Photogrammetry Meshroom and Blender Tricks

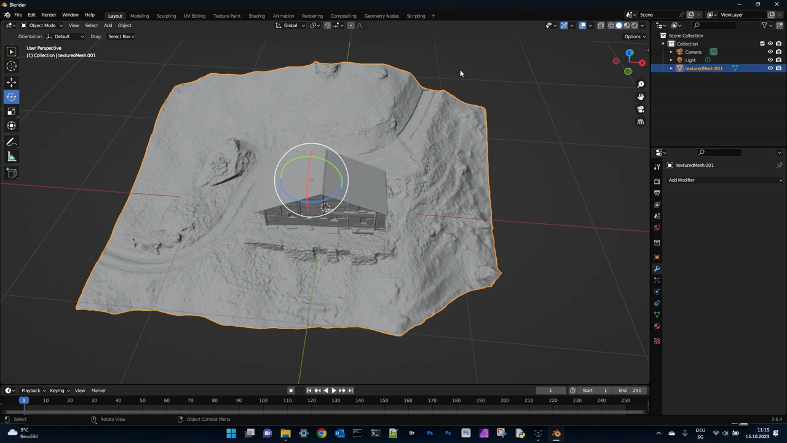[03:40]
We have not surroundings on this model and we have first to put the model into the right position.
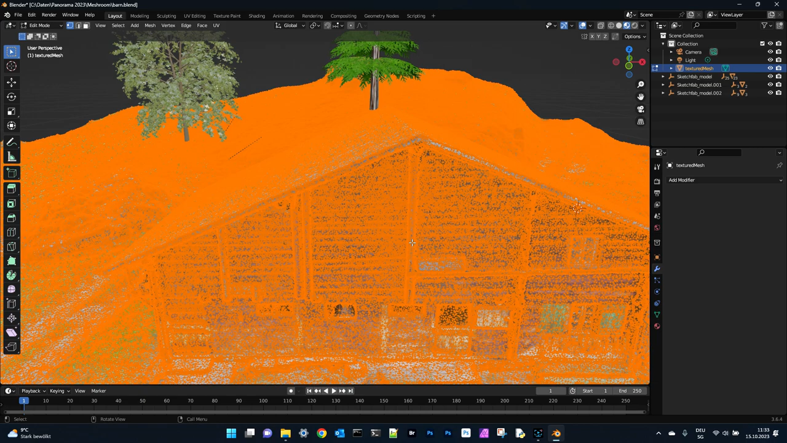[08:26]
But still enough. Now I will zip this reduced file.
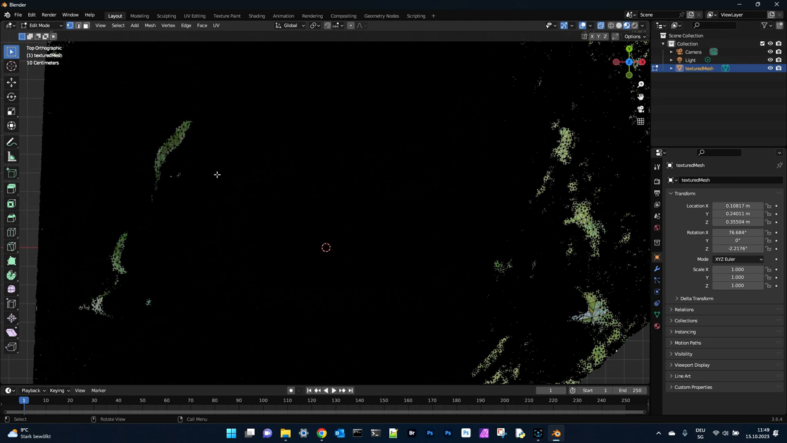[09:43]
Important. I forgot it. To be in transparent mode. Then I will invert this selection.
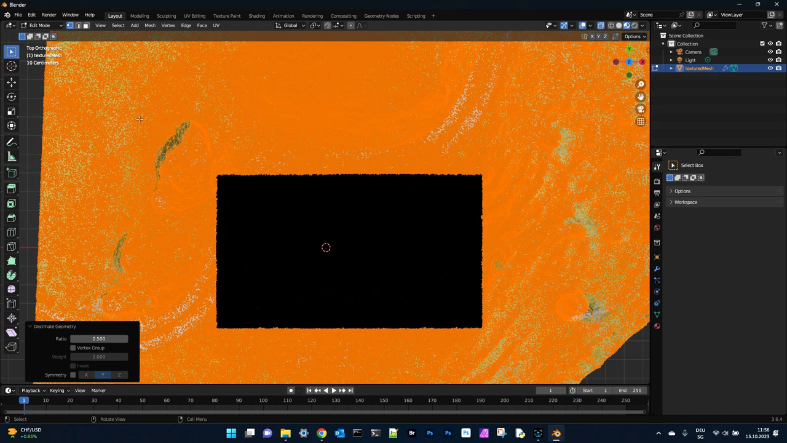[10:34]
You can have here. The same ratio. 0.5. And you can see. We decimated here. The number of. Triangles. We can do that again.
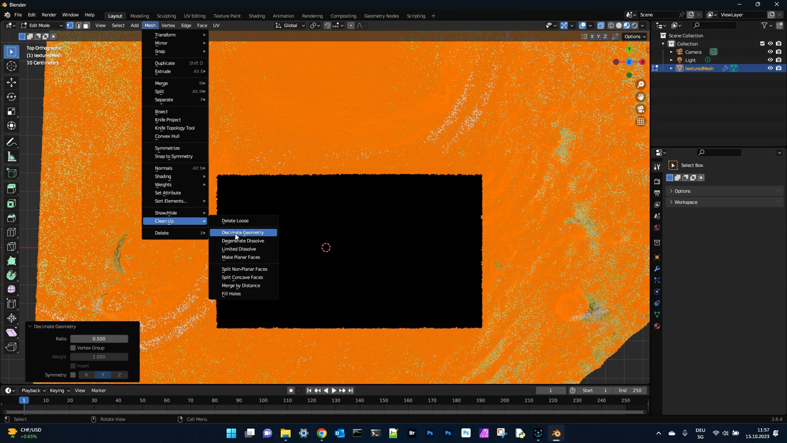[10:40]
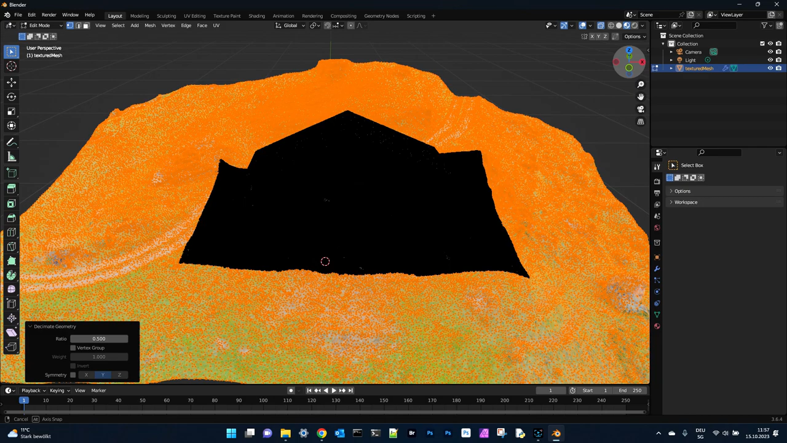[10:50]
And now we can see. The house has still all the details. And only the surrounding here. We have really decimated the vertices. And if you have a look into the object mode.
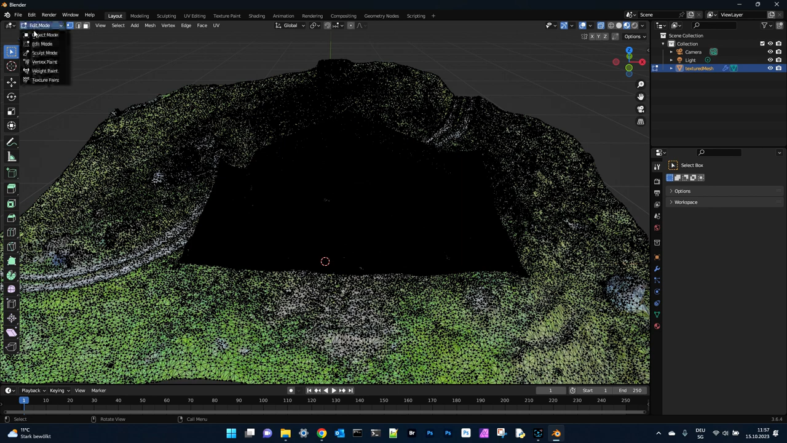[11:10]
We have still all the details. We have still all the details. From the barn.